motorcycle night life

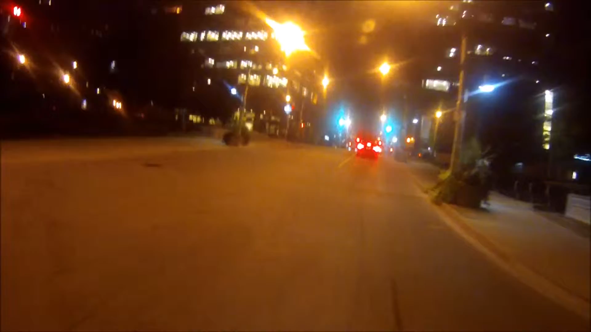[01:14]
nice ride home beautiful beautiful night so amazing i love it so much people waiting to get into the bar where they already been to the bar and they're heading back i don't know if you can see that hot rod there's a beautiful hot rod right there
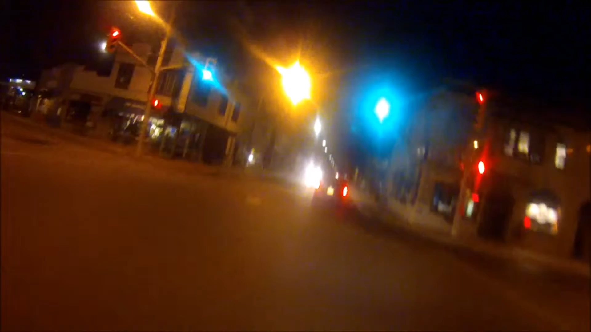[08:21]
a very shady tattoo shop right there i don't know if i'd get ink there i'm just saying